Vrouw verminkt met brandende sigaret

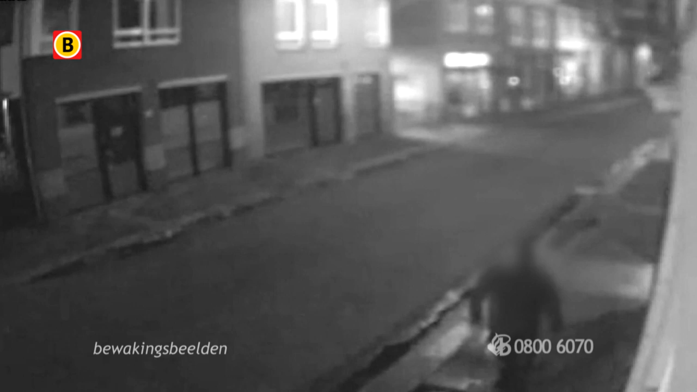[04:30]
Kort voordat de vrouw over het Hinthammer einde liep, filmt een bewakingscamera deze getuigen die richting de watertoren loopt. Mogelijk kan hij ook meer over de daders of hun auto vertellen.